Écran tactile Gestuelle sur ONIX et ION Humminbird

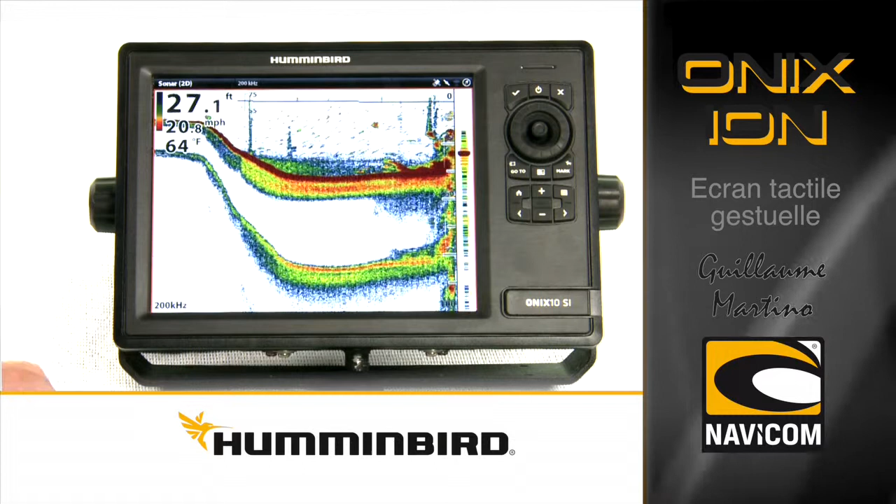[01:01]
On screen: depth 27.1 ft
Si je souhaite retourner très rapidement au menu principal, il me suffit de passer les deux doigts sur l'écran. Vous pouvez bien sûr à tout moment utiliser le trackpad pour intervenir sur votre appareil.